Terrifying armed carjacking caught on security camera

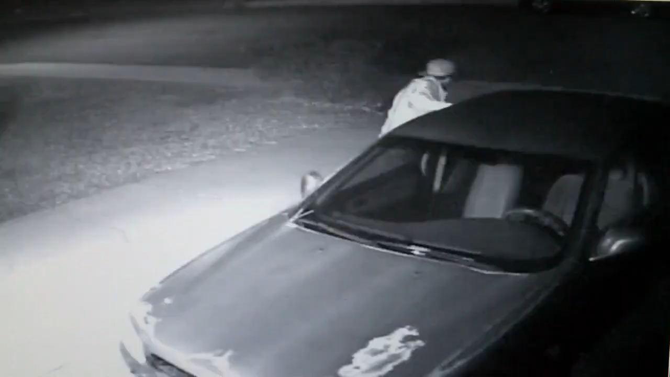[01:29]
Across the street, Linda Mitchell caught this guy breaking into a car in her driveway in February 2018.